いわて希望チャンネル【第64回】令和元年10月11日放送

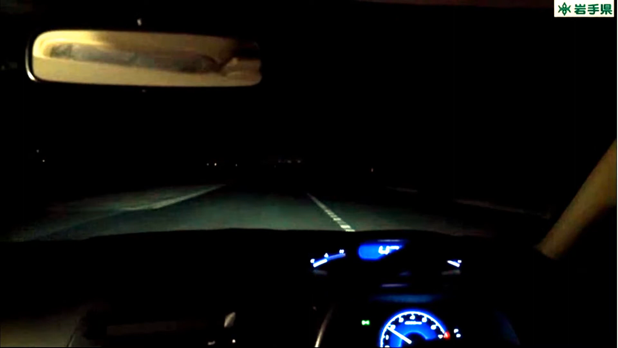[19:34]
これがですね今映っているのが自動車から見た暗闇でのシーンで動いてるんですけれども歩行者ってちょっと出て全然見えないんですけどもここに歩行者がちょっと近くいてですね